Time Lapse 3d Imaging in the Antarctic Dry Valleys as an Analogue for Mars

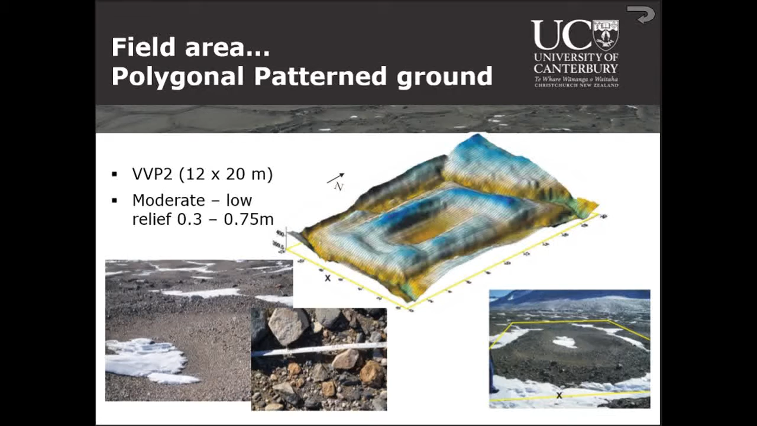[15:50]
So it's got, here are the cracks that are infilled. Here's a ridge that builds up because of the deformation of ice adjacent to those cracks. And you have a central hollow.
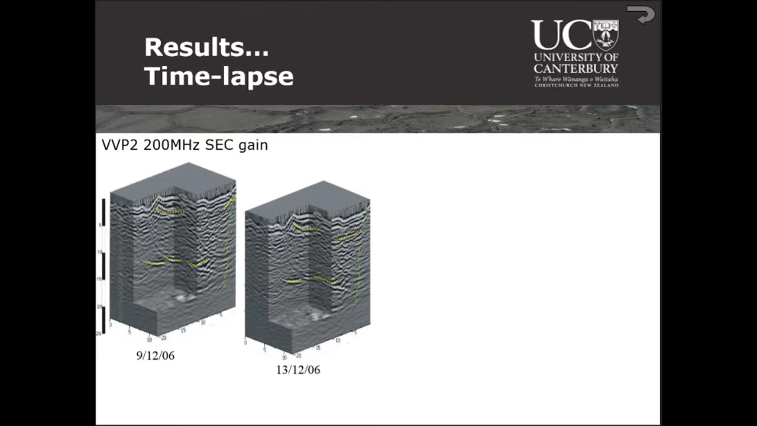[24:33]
But the crack, you know, it looks as if that zone of attenuation is expanding a bit. But these cracks, you know, they don't look exactly the same. They start to change a little bit. Notice here with this zone of attenuation looks a bit different again. And so we did about every 3 to 4 days. And we didn't expect to see much change because it's just one thaw.
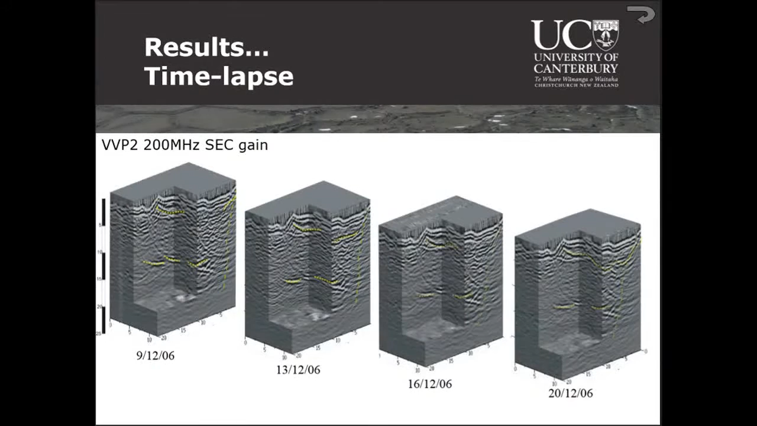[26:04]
So we've got then deformation over even, we see slight changes even just over one short period. Now, part of that might be due to the changes in the active layer,
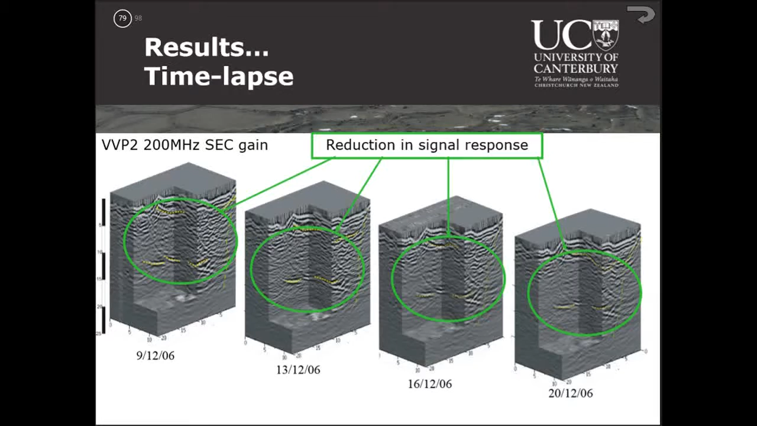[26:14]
with that thin layer of water dissolving ions, which tends to scatter or attenuate the radar signal a bit more than otherwise.
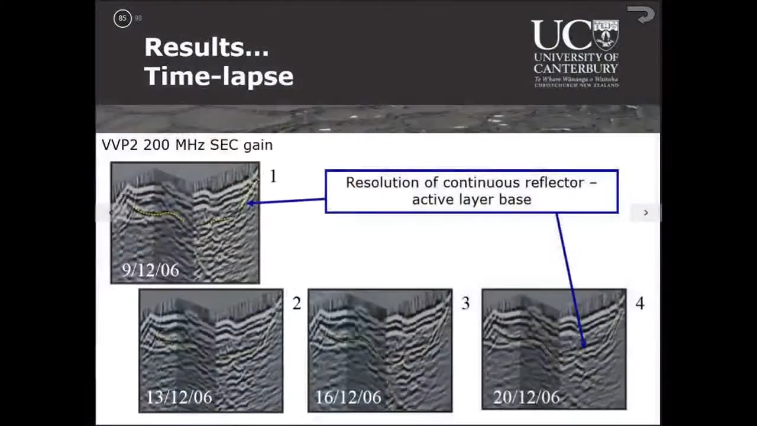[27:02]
So we can see the active layer and it's some changes there. We can see seasonal activity.